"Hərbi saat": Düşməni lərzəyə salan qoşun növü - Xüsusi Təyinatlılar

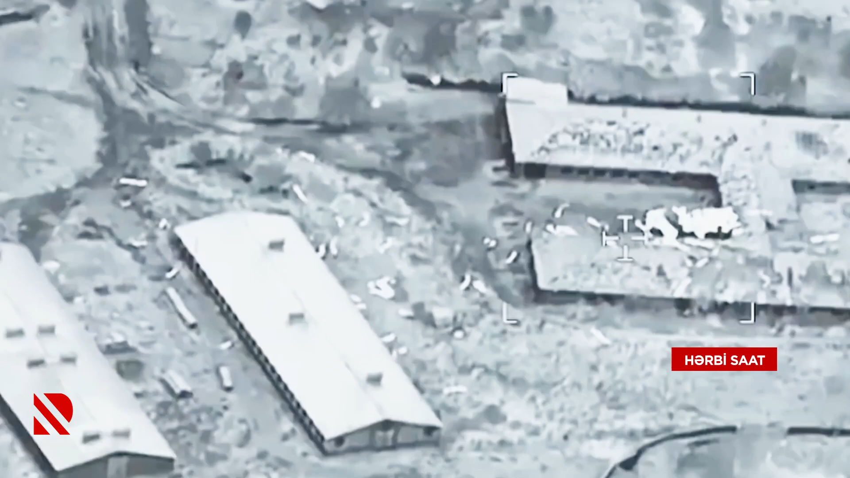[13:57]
Hədəfə qədər 10, hədəf müşahidə edirəm. Hədəfə qədər 8, açışa icazə var.